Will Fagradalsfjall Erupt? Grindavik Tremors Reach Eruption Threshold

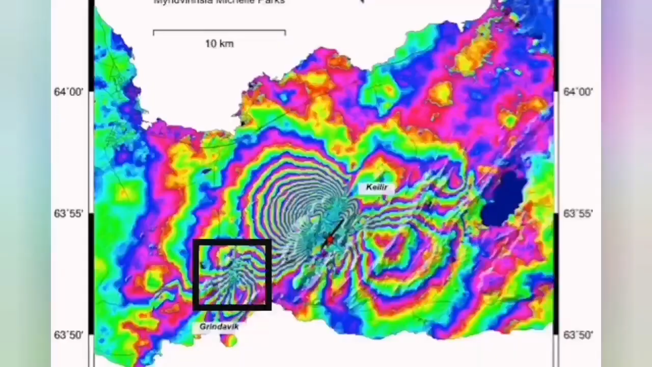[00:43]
and then we had the Meridale volcano erupting as you can see the tension first released